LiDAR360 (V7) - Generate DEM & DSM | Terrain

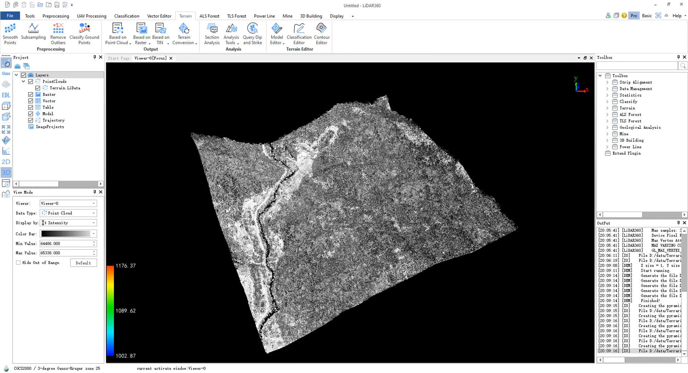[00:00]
Hello, today we will introduce the function of generating DEM, Digital Elevation Model,
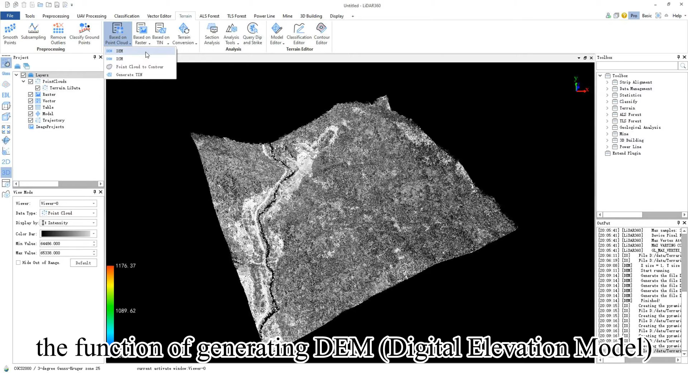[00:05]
and DSM, Digital Surface Model, based on point cloud data.
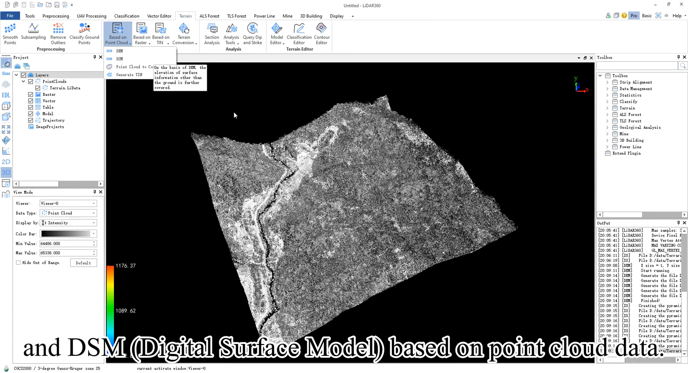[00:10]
A Digital Elevation Model, DEM,
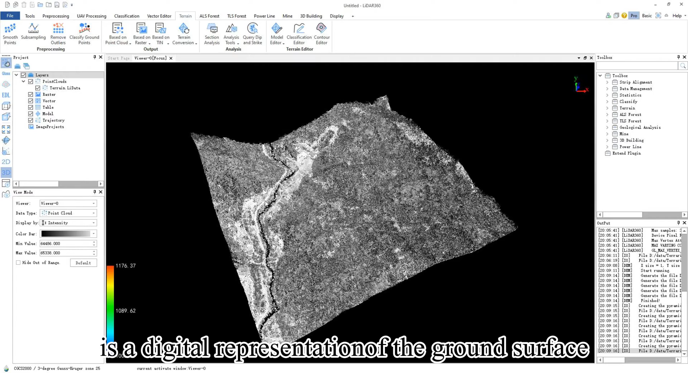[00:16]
is a digital representation of the ground surface created using limited terrain elevation data.
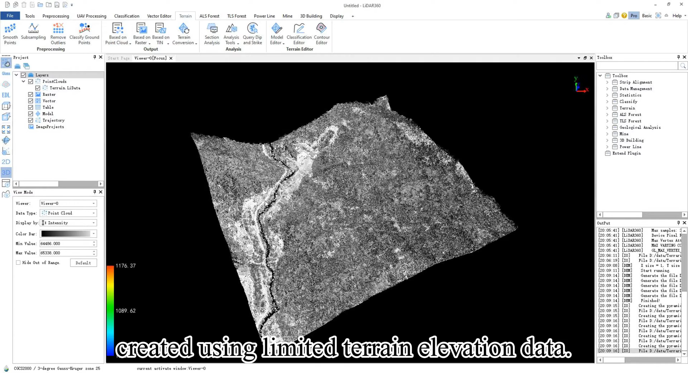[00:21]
Before generating a DEM from point cloud data, the point cloud must undergo ground point classification.
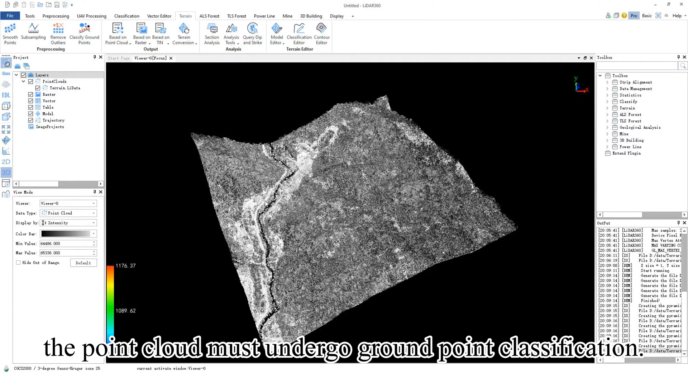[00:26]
Import point cloud data from
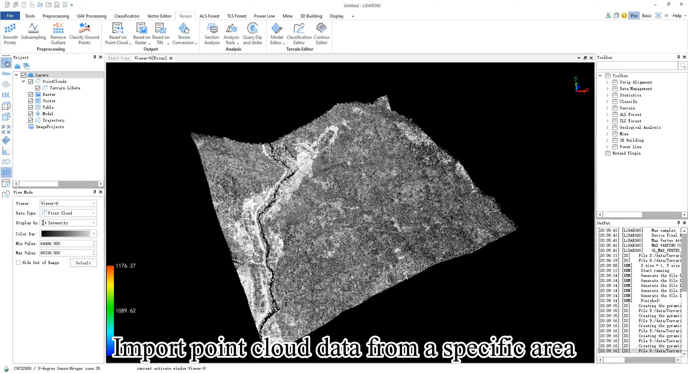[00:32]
a specific area that has been noise filtered and classified as ground points. You can change the rendering mode to display by classification to view categories, including ground points.
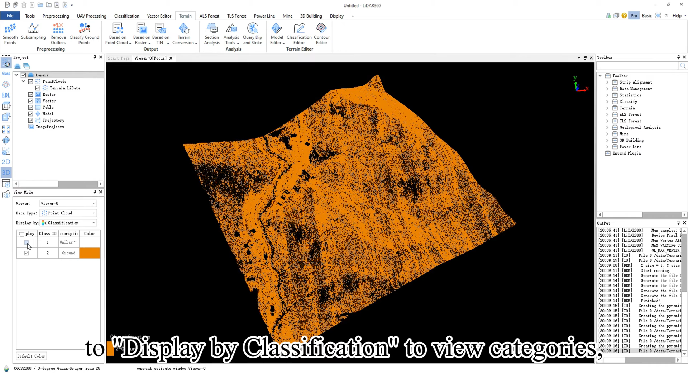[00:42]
Alternatively,
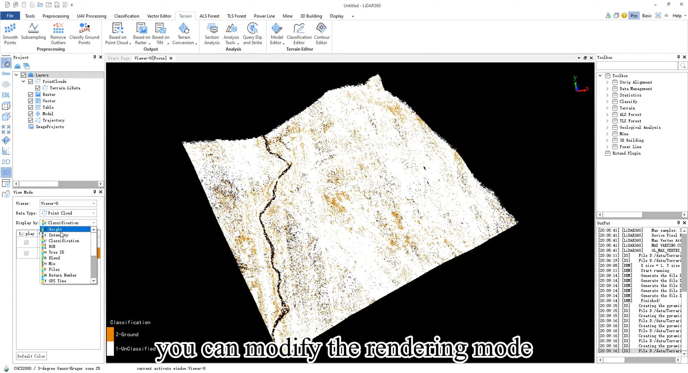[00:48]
you can modify the rendering mode in the view mode window to display by height for a clearer view of the terrain in the area.
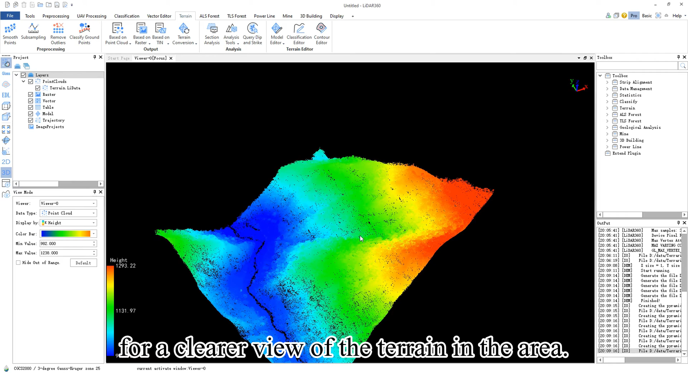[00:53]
Click on the software's toolbar, go to terrain,
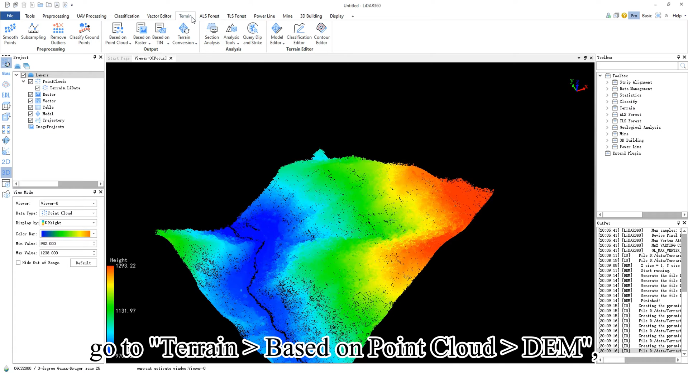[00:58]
based on point cloud, DEM, and the Digital Elevation Model interface will appear.
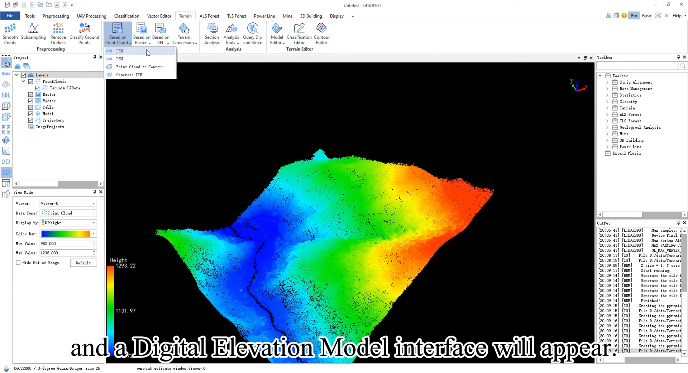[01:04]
If there are no ground points in the ground point data, this interface won't pop up.
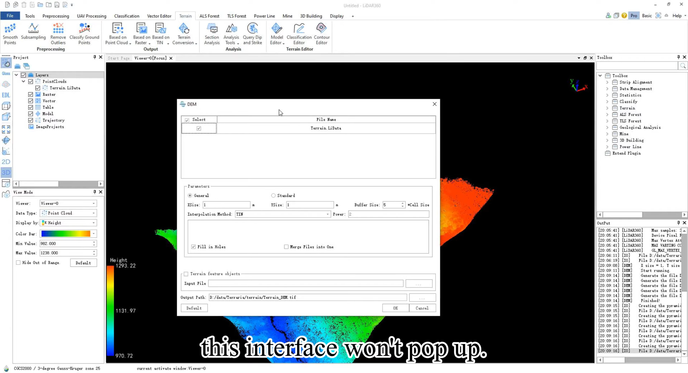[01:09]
Choose your input data.
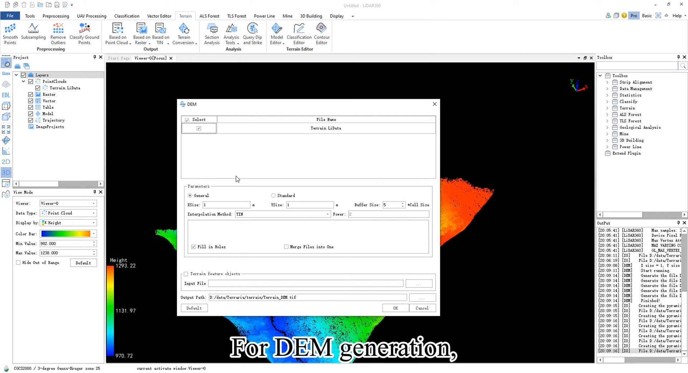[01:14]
For DEM generation, select the standard method and configure parameters following standard DEM production settings.
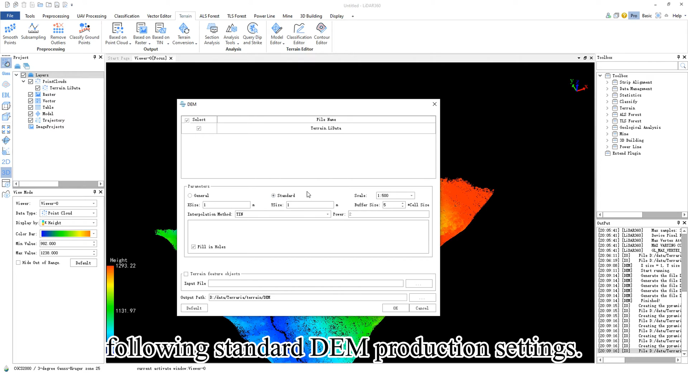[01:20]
Choose a scale of 1 to 1000.
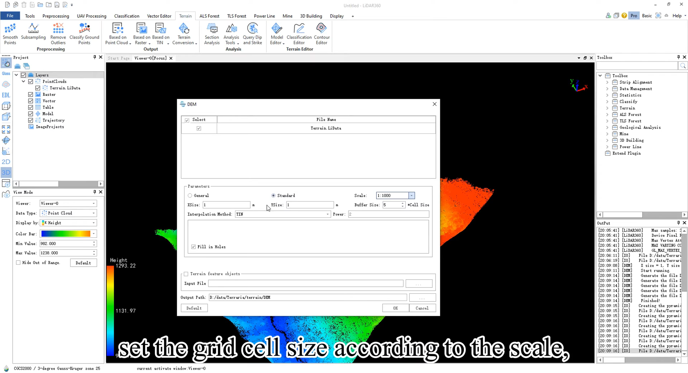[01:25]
Set the grid cell size according to the scale. Define the buffer size for extending
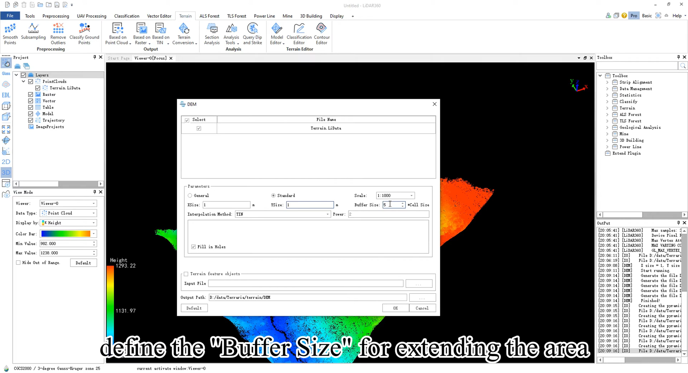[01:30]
the area around each output in grid units.
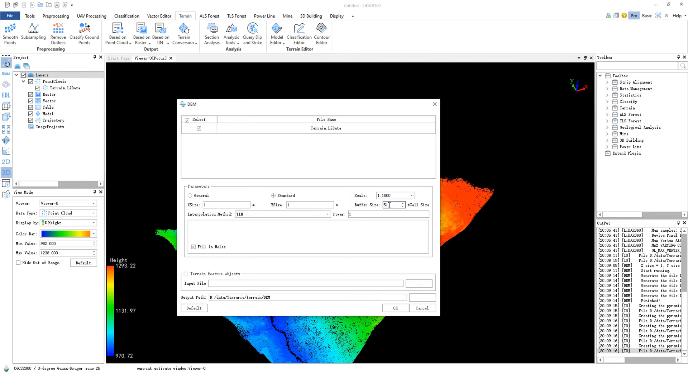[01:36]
Select irregular triangular network interpolation and check fill-in holes.
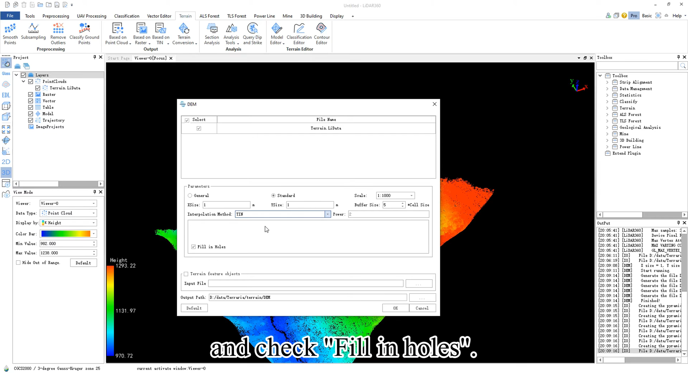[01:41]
You can also import terrain feature objects
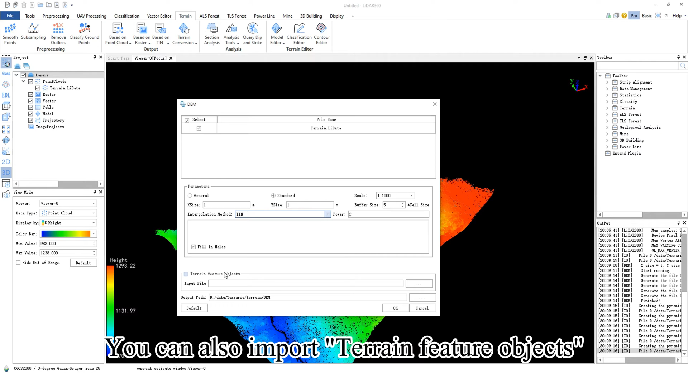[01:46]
such as fault lines or simulated terrain points, which will be incorporated into the DEM production process.
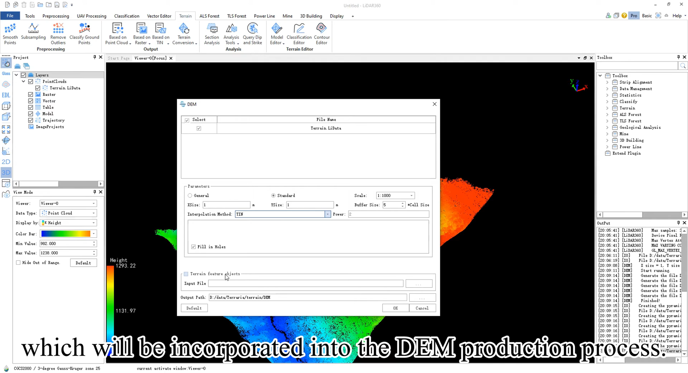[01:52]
Click OK and apply.
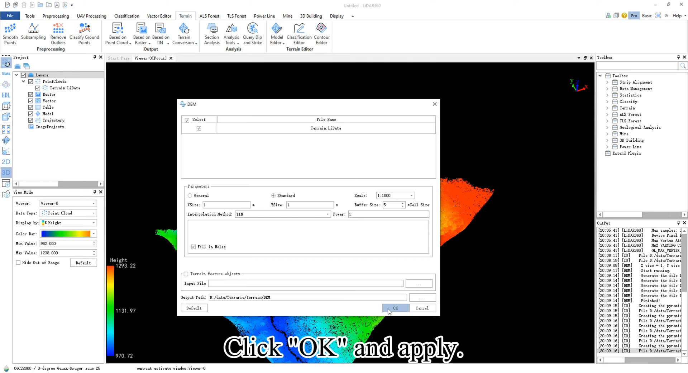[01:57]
You can view the generated DEM in 2D form.
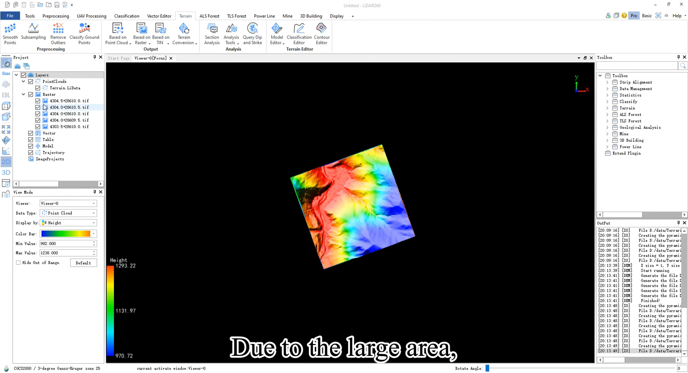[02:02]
Due to the large area, the DEM may be displayed in sections.
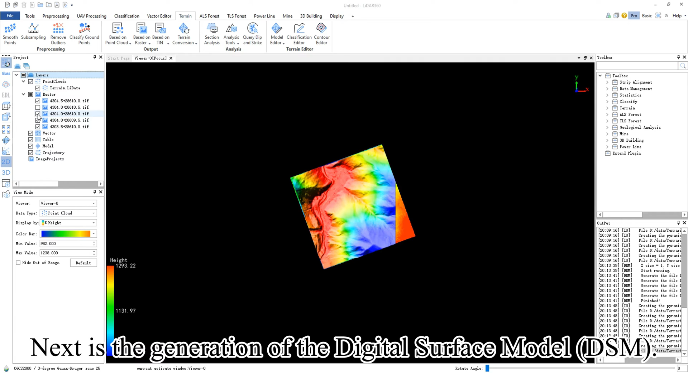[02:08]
Next is the generation of the Digital Surface Model, DSM.